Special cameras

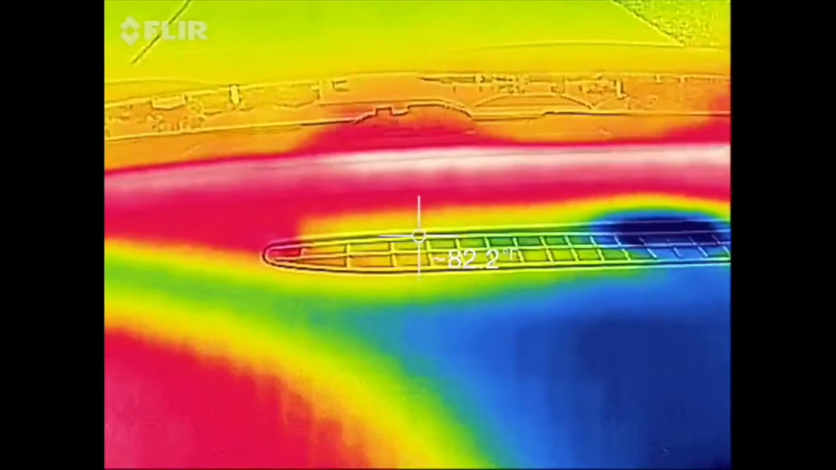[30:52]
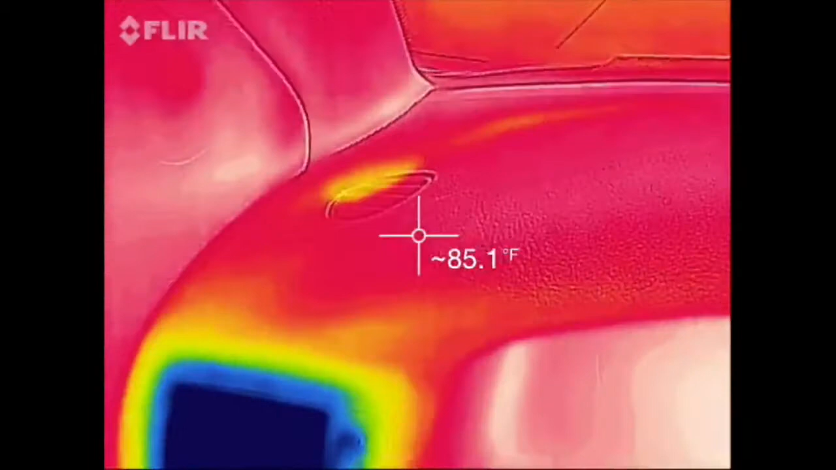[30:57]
On screen: spot 85.1°F
Some manufacturers even put two cameras on one pan and tilt head, for example, both looking in the same direction,
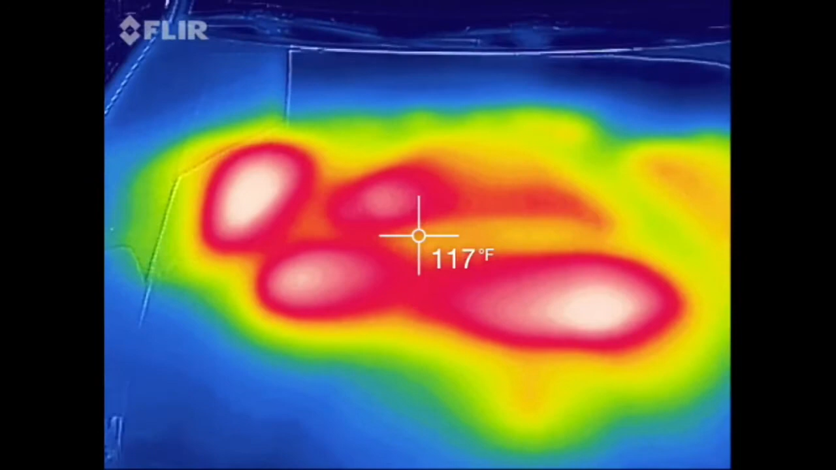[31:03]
On screen: spot 117°F
one thermal and the other standard camera, so that when monitoring or surveying an area, both types of video streams are available.
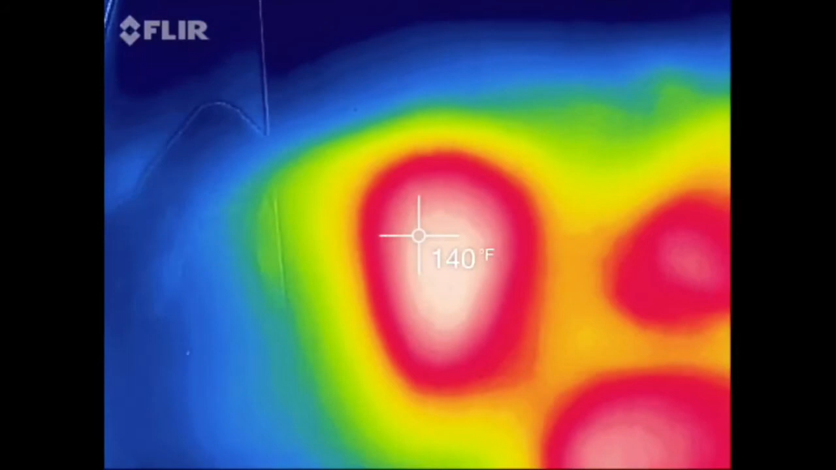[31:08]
On screen: spot 140°F
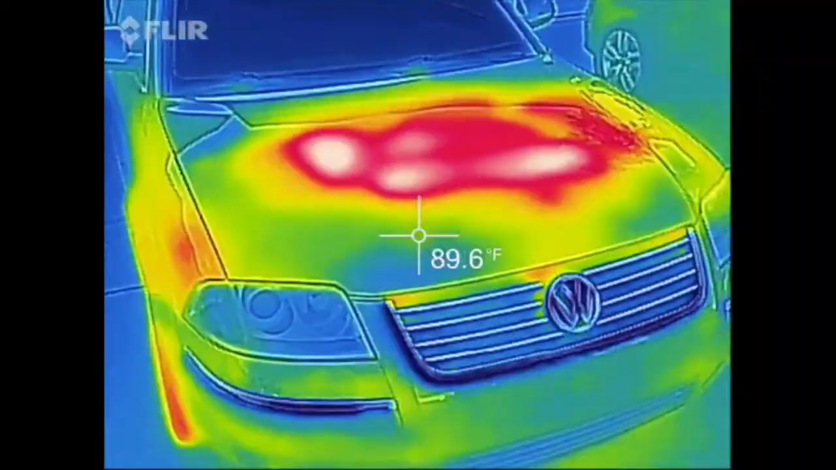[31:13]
On screen: spot 89.6°F
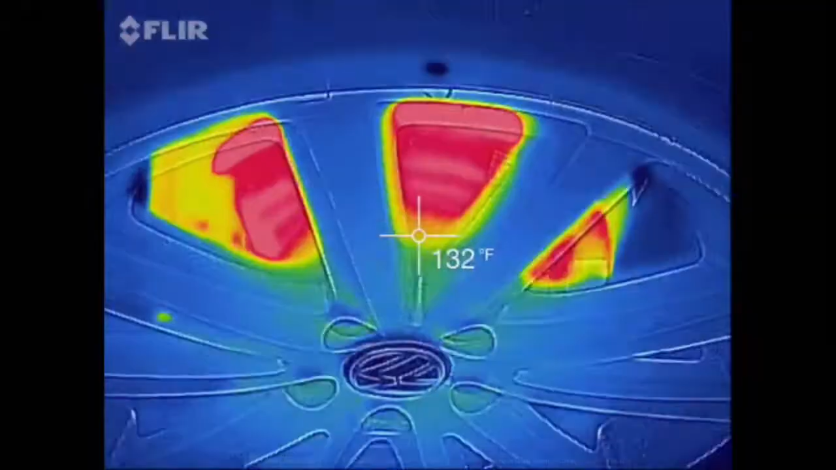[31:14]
On screen: spot 132°F
A new type of a very small thermal sensor is so-called lepton design. The FLIR lepton design is a radiometric capable LWIR camera solution that is smaller than 10 millimeters,
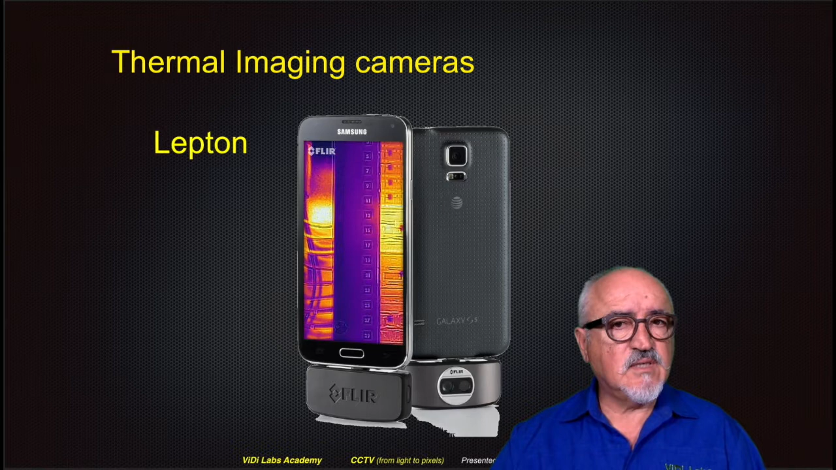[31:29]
fits inside a smartphone, and is 1/10 of the cost of traditional infrared cameras.
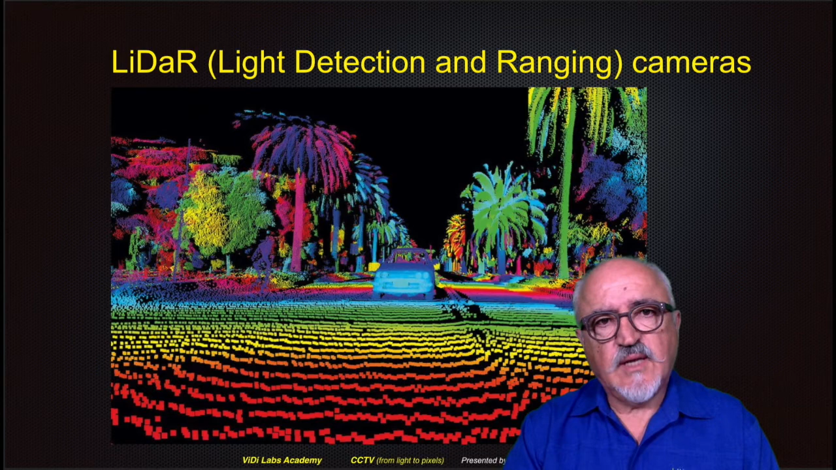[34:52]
It is a remote sensing method that uses
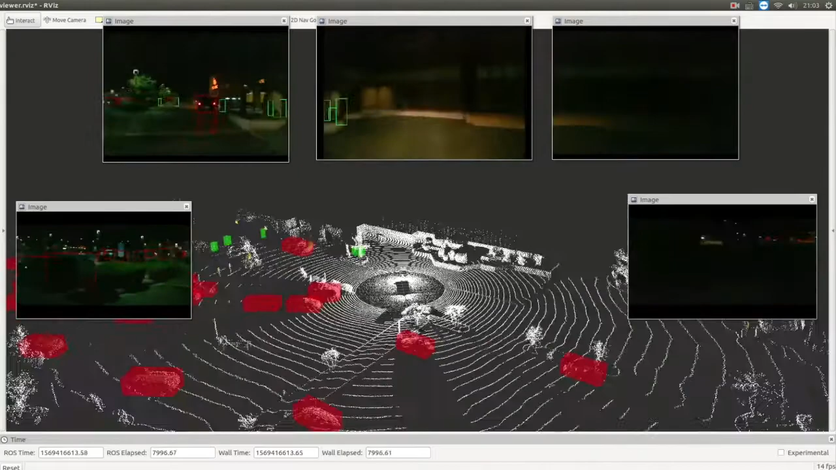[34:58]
light in the form of a pulsed laser to measure distances.
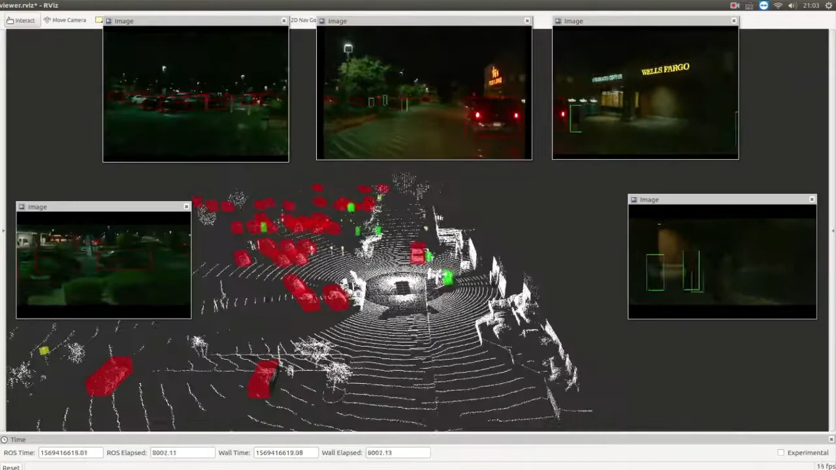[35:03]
These light pulses, combined with other data recorded by an airborne system, for example,
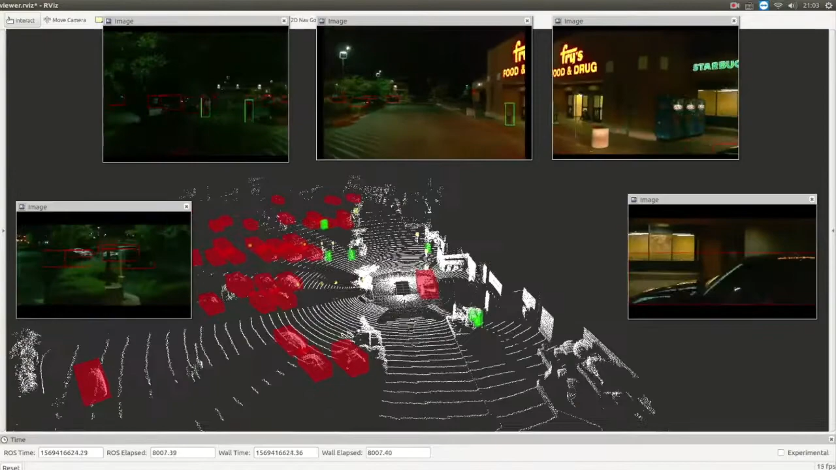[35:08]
generate precise three-dimensional information about the distance and
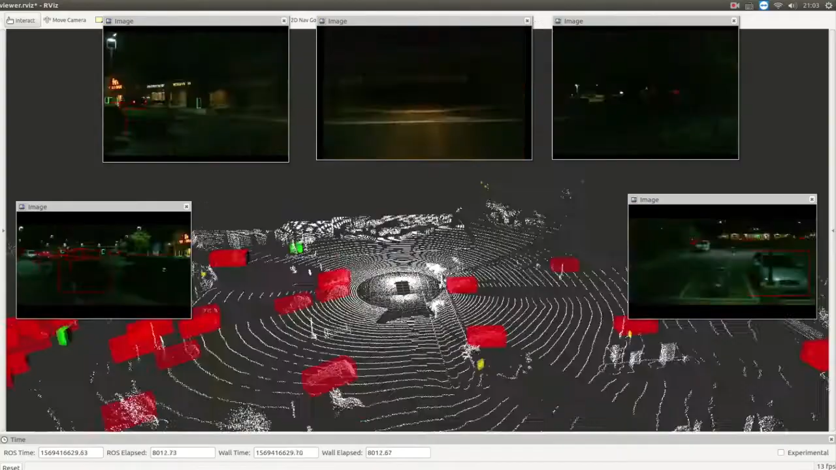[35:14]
shape of objects around by way of so-called points cloud.
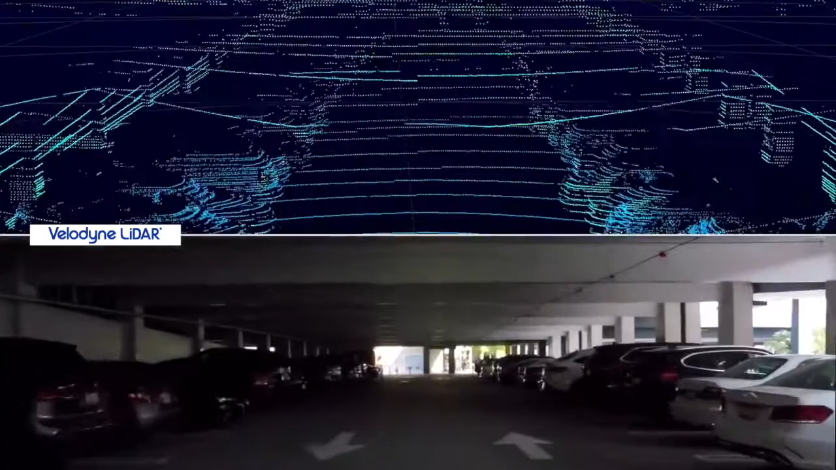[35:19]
Although strictly speaking, LiDARs are not cameras as such,
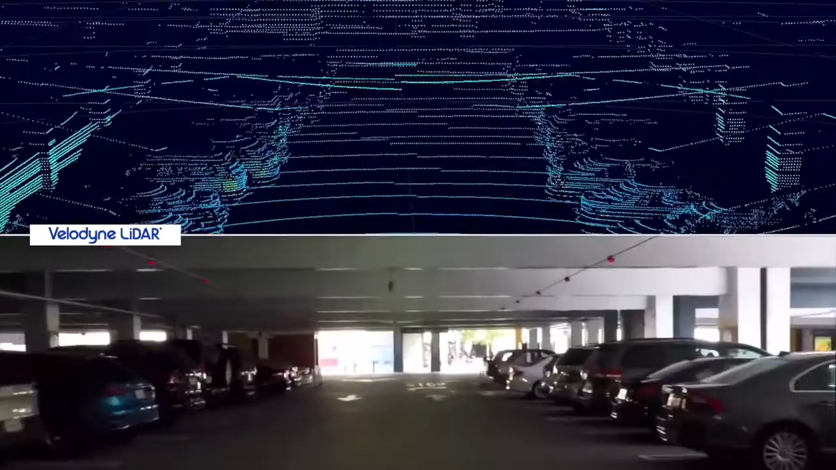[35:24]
but they do act like one and can produce visual images which indicates various distances from the point of view of the device.
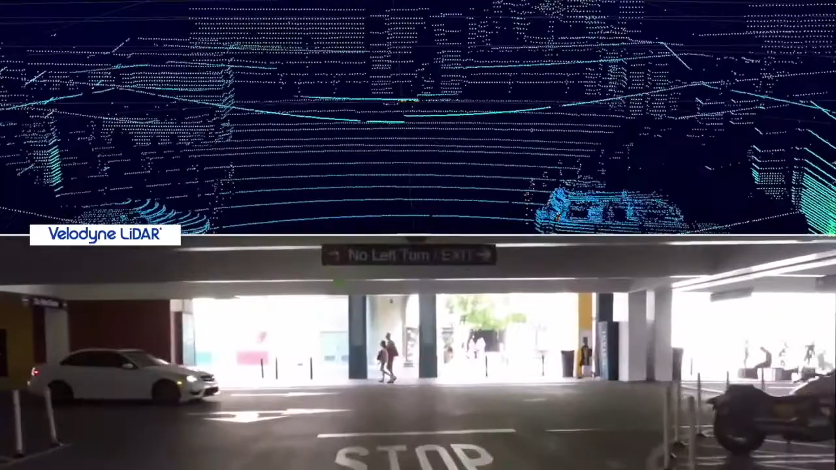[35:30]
Because LiDAR uses infrared laser light, like in the 3D laser scanners in survey applications, it achieves high precision of measuring distances with very small powers.
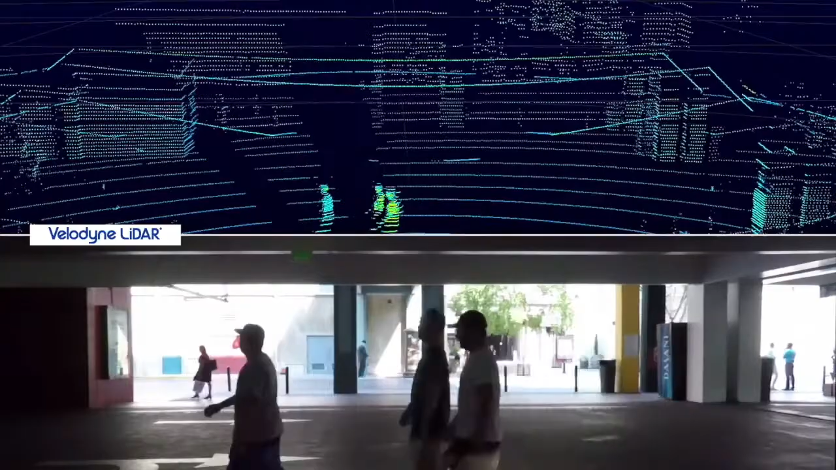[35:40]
LiDAR has become popular in modern autonomous self-driving cars when navigating, but also in drones,